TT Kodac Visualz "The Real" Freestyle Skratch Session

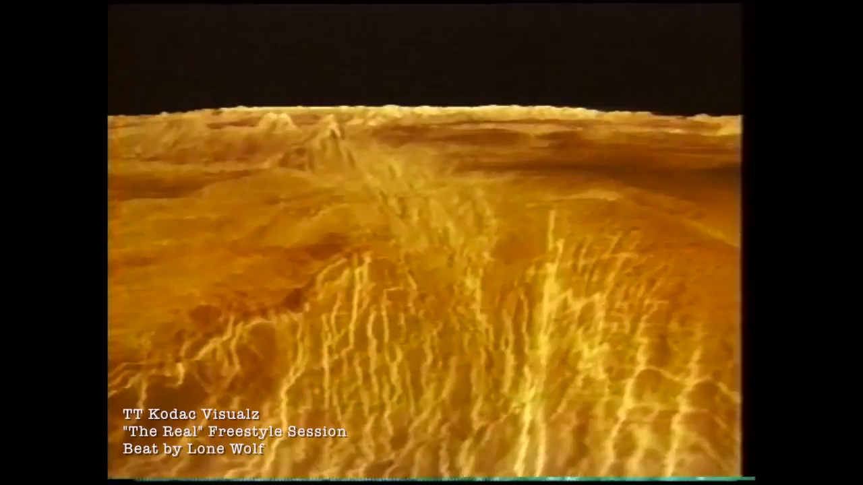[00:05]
What looks like a scene out of a science fiction movie is actually real.